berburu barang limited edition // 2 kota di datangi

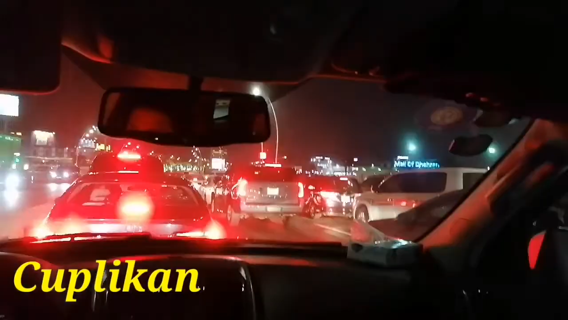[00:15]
ya Allah kita nyampe dahran ini kita di
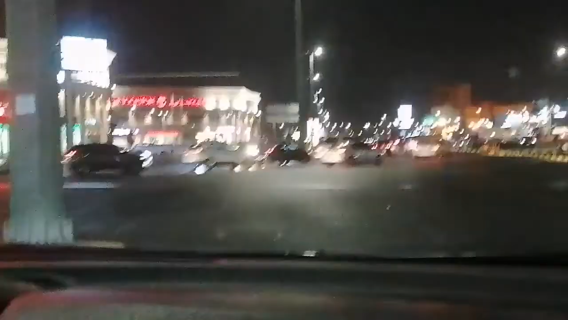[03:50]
rampatan tuh jarirnya tuh yang warna merah tuh kelihatan ya yang ini
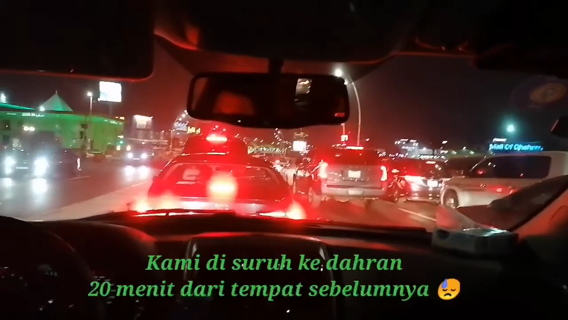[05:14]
Allah kita nyampe dahran mall tuh ini kita di dahran
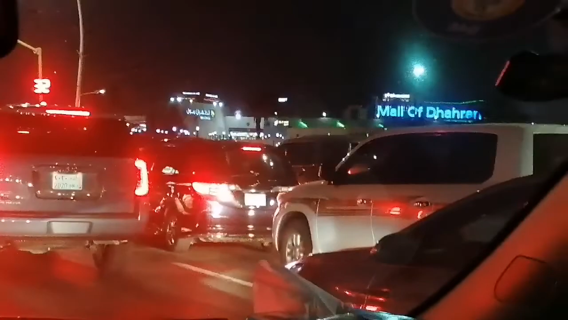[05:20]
itu dahran mall ya mall of dahran jadi adanya jarirnya di depan ikea
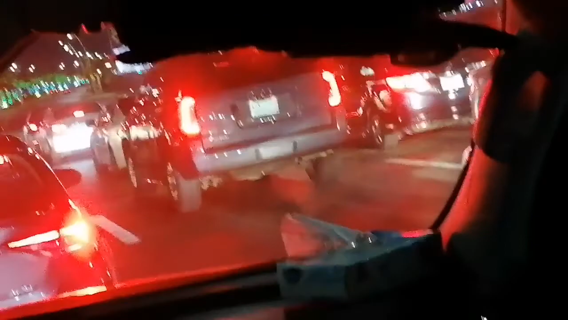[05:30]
ya di depan ikea ada mall kecil gitu nah di dalamnya ada jarir kecil malah disitu ada stoknya Masya Allah